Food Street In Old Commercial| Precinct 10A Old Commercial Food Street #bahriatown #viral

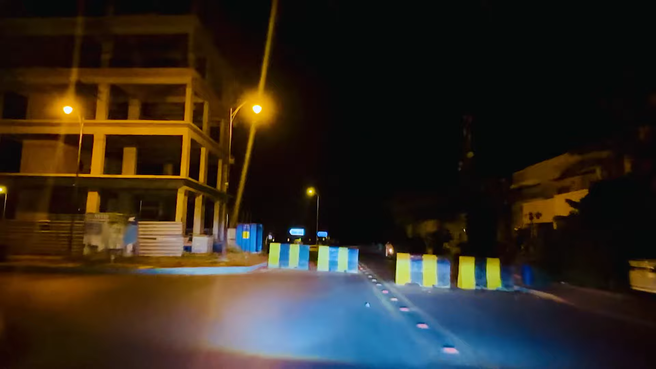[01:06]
फूर्ट से ट्रीट है उसमें लोग कितने स्कून से इदर इंज्वाई करते हैं जिसमें आपको स्कूरिटी का प्राब्लम नहीं है मुबायल का डिकेती चोरी इस तरह का कोई सीन नहीं है इसके अंदर यह खुशूरत इंवायर्मेंट जो आप ओपन
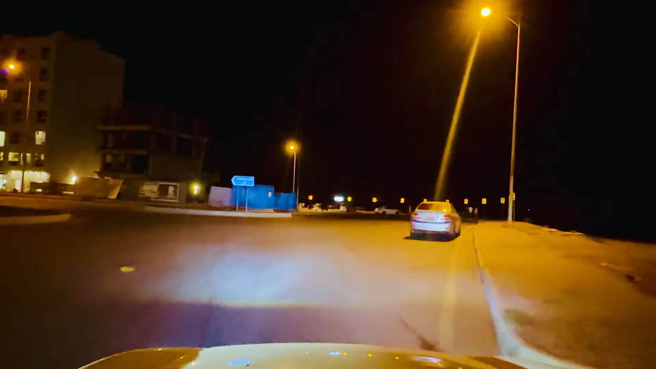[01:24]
प्लेस देख रहे हैं यह सारा का सारा ओल्ड कमर्शल है और ओल्ड